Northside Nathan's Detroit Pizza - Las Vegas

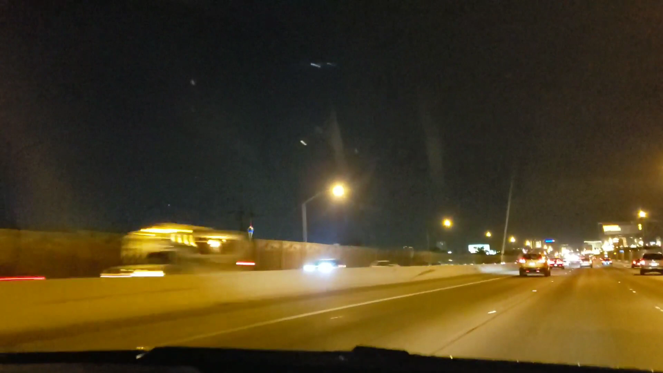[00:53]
I'm driving down the freeway. I see the front side of the older Vegas. Not that I'll drive up here at night, so I'm going to capture some footage. What freeway are we on, by the way? 515. Okay, we're on the 515. Downtown. Downtown. I want to say Downtown Julie Brown, but that's not, that's not it right now.
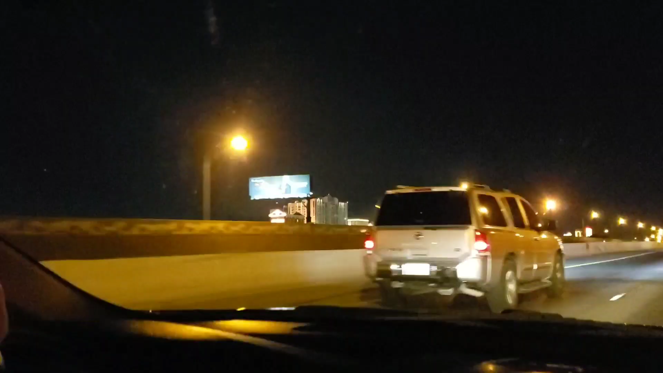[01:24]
That's a bumpy ass ride. Where's that McGibble right now? Good Lord. Look how pretty that looks. Jeez. Just so you guys know, it's a very bumpy little freeway. This is an old ass freeway. Oh my God.
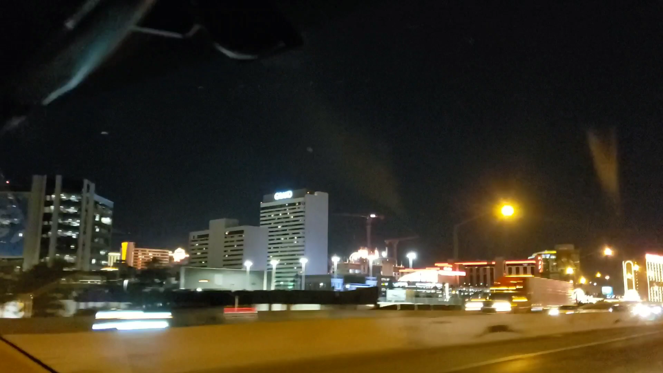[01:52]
It's not like, it's not, um, oh that's pretty. It's not a rough ride. It's just like a tiny little hills, like muddy hills. Maybe, maybe the shocks need it. Or maybe it's our car. Yeah. I see it everybody's, everybody's, everybody's bouncing. Yeah, sure they are. Maybe we're propels. My car cranks.